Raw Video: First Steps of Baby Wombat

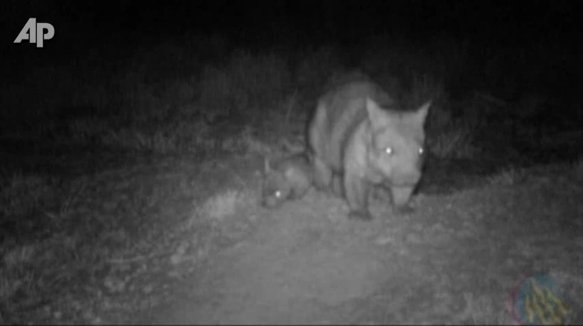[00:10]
The fact that we have, within two years, we have got young coming out of the burrows is amazing, so we've exceeded all their expectations. It's an amazing thing, yeah, it's certainly, I was very emotional when I first saw the little joey on footage, so fantastic.